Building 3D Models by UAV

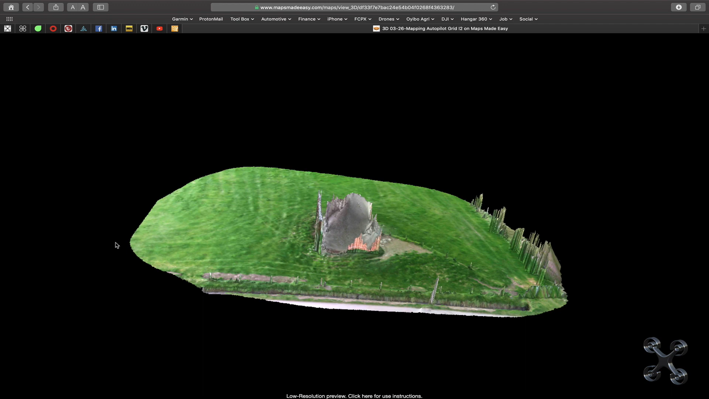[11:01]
This was with the crosshatch grid and the camera in a 20 degree angle.
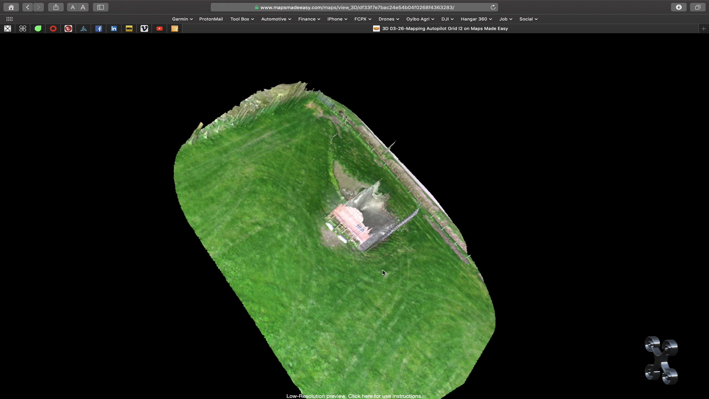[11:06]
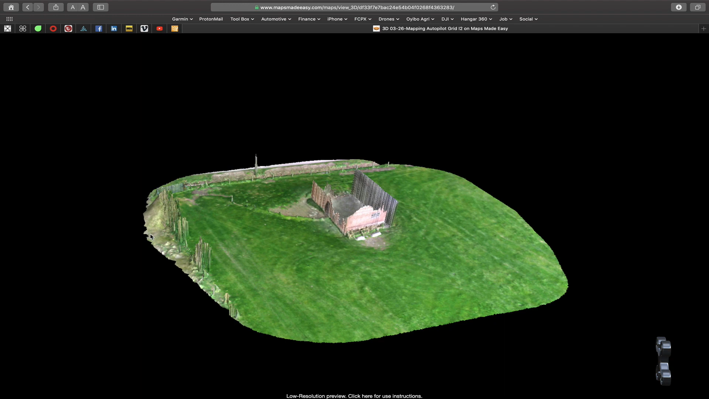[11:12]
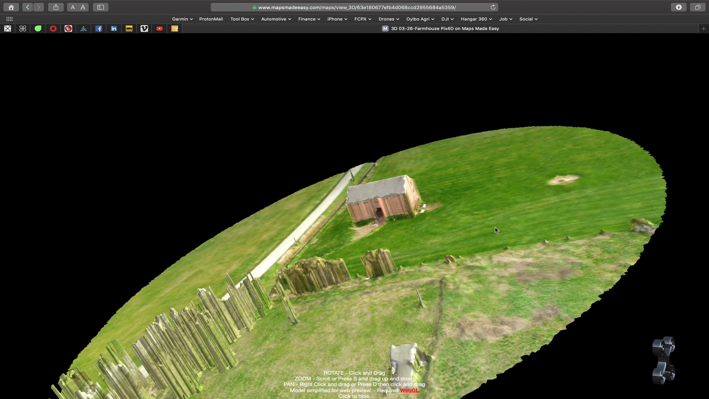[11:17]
This was the second mapping in orbit mode with Pix4D rendered with maps made easy.
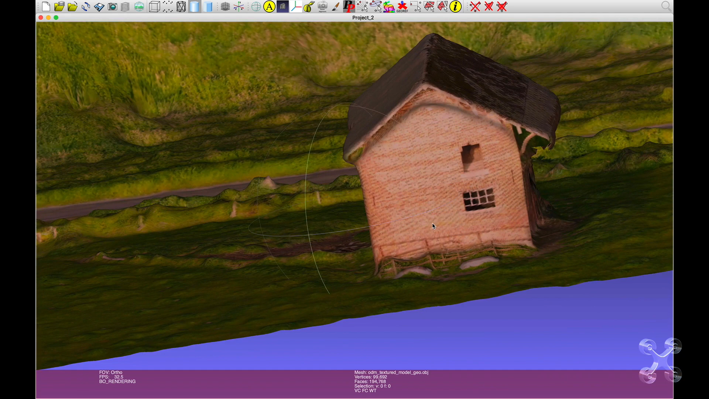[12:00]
Please note that some areas on the farm are not there. This is because that was not visible for the drone.